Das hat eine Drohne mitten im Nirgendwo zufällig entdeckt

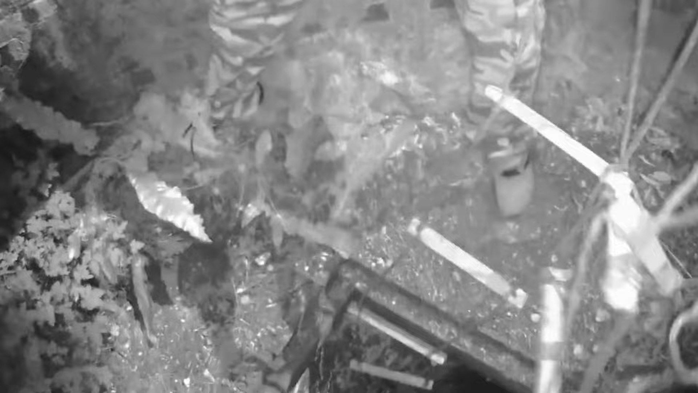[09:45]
Ein einziger Blick auf den Tunnel ließ sie erkennen, dass er schon seit langem gebaut worden war.